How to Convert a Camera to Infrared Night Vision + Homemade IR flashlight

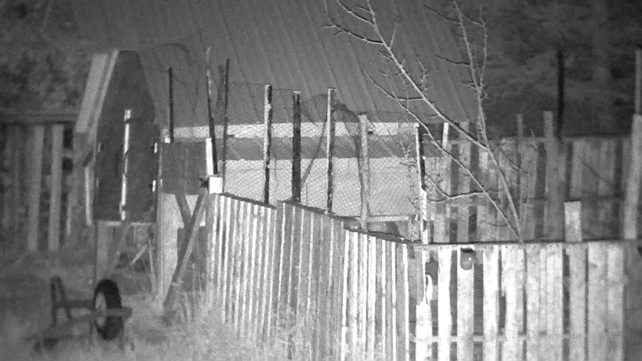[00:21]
You could probably get them even cheaper. Just turn it on
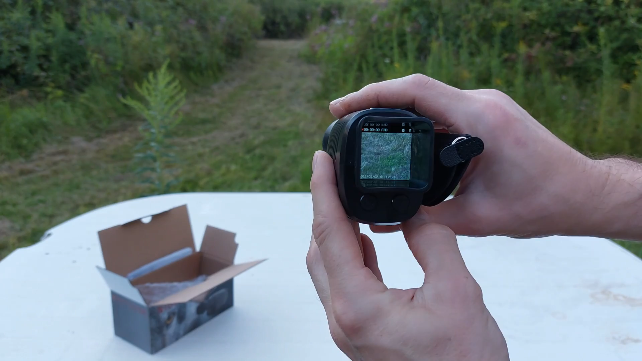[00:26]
and away you go. Hit it into night mode and now it's in night
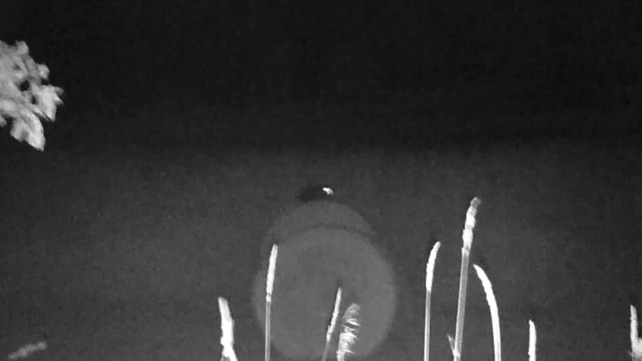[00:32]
and we can then look around at about like a good 600 feet that you can look in the dark.
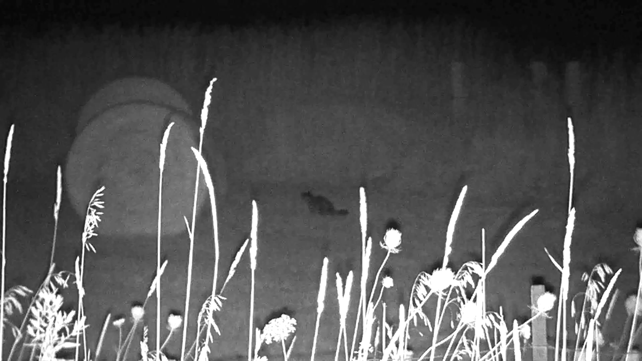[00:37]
All right, so this works really well for what I need to just kind of look around and keep an eye on things.
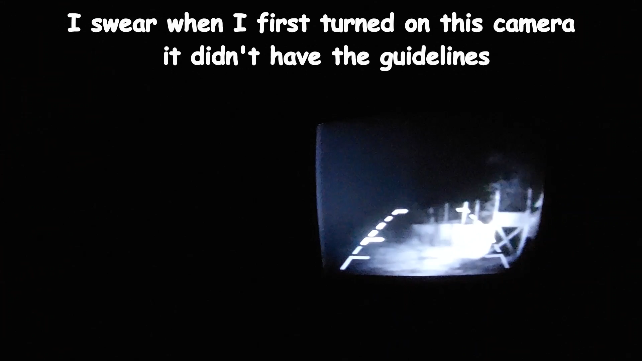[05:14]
So we have to look at it through the little retro TV screen, but I can clearly see no problem.